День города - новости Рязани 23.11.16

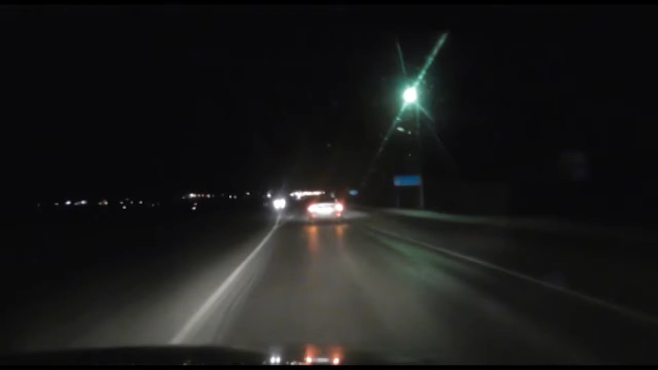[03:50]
Инцидент произошел во вторник около четырех часов утра в Шацком районе на 344-м километре автодороги Москва-Челябинск. Дежурный экипаж ДПС заметил автомобиль Лада Прирора, который нарушил правила дорожного движения. Лада Прирора превысила установленную на этом участке дороги скорость. Законное требование об остановке водитель Лады проигнорировал и попытался скрыться от сотрудников полиции.
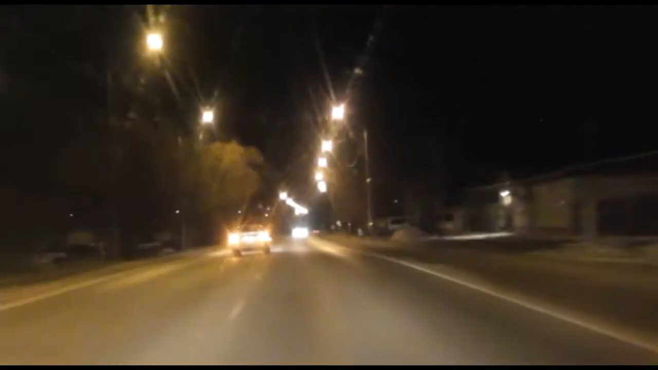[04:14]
Инспекторы ДПС на служебном автомобиле со включенной цвета звуковой сигнализации начали преследование нарушителя, который, пытаясь скрыться, неоднократно выезжал на полосу встречного движения, чем мог спровоцировать аварийные ситуации.